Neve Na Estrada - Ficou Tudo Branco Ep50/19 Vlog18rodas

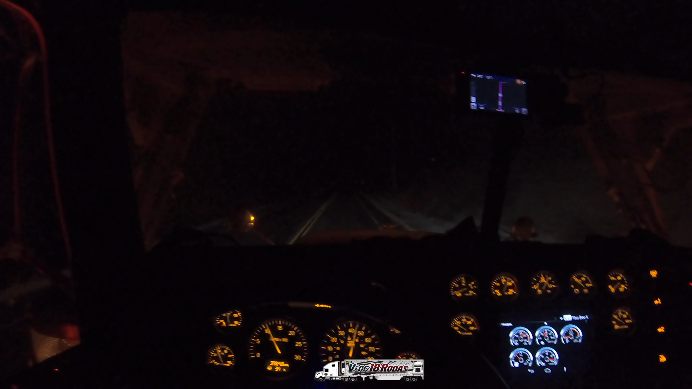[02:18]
Já estamos no estado de Vermont. Em outras viagens eu já filmei essa parte aqui.
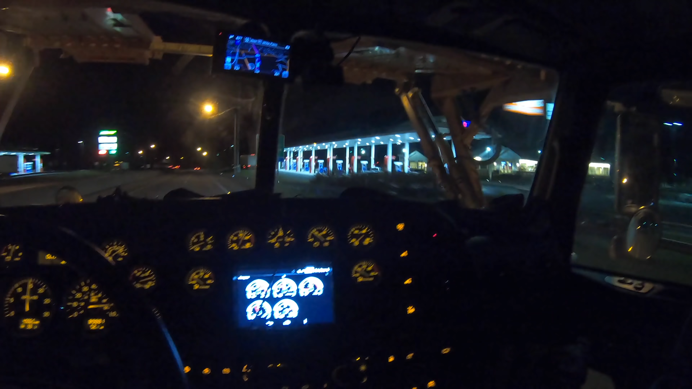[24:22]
Passando aí no primeiro vestiário aqui da área, o Service Plaza. Só que aí é tudo mais caro. É bem na beira da estrada, né? Não é aquela saidinha de rampa.
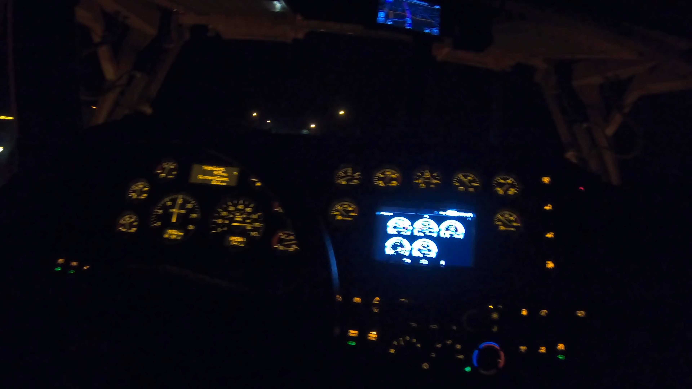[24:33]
Bem mais caro o lanchinho aí.
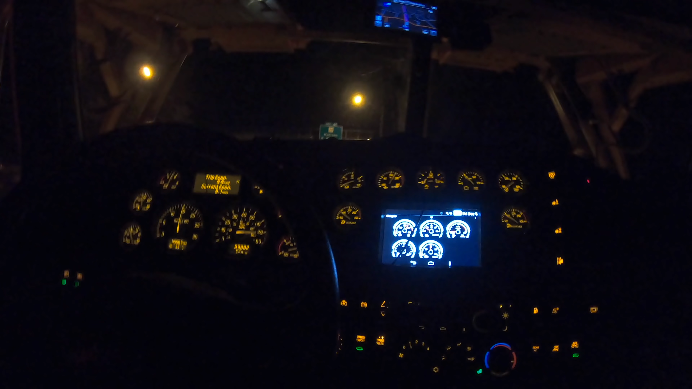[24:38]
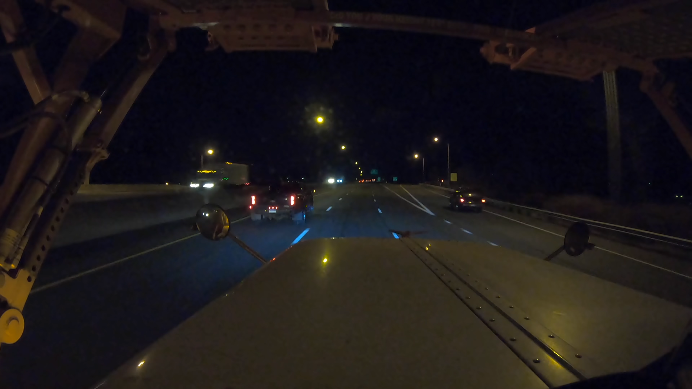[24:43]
Já começou a aumentar o trânsito, né? 10 para 5 da manhã, estamos chegando na região que é bem povoada. Começa aquele New Haven chegando. 10 para 5 da matina. Vocês viram ali minha carga, né? Uma van e dois carros, não dá para entender. mas valeu ter passado na empresa. Sabia que quando passa na empresa lá, se tu tá fazendo algum serviço, a empresa paga o lanche?
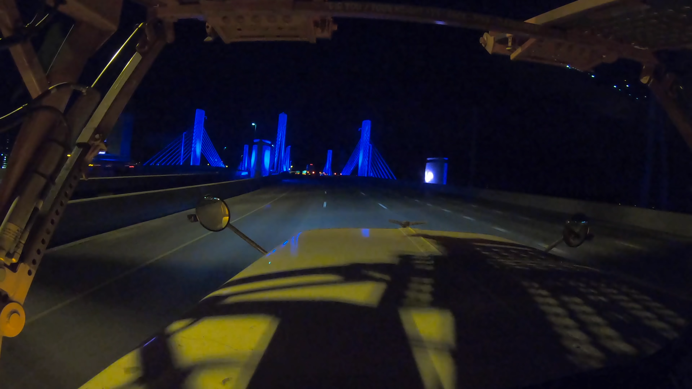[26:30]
Maneiro, maneiro, hein? Aqui não só da 95, né? Só pra lembrar, né? Daqui vai lá da fronteira do Canadá, no Maine, Houghton, onde nós já fomos várias vezes. Tem vídeo pra Maine levando as vans, né? E chega até Miami essa interestadual aqui.
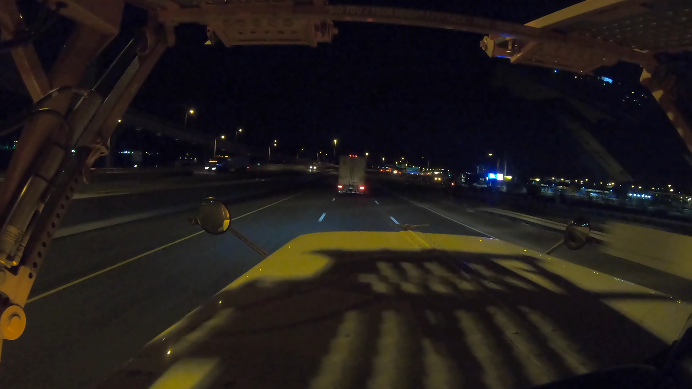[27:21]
Tá, vambora. Aí a partir daqui até Nova York tudo pode acontecer, porque o trânsito pode de uma hora para outra parar, agarrar. É a região totalmente povoada. Bastante coisa, né? Olha o trânsito também pra subir. Tá bovocada já. Só caminhão, hein? Do outro lado, hein? Daqui a pouco passa a turma vindo aí. O pessoal da BMW subindo pra entregar pra área de Massachusetts.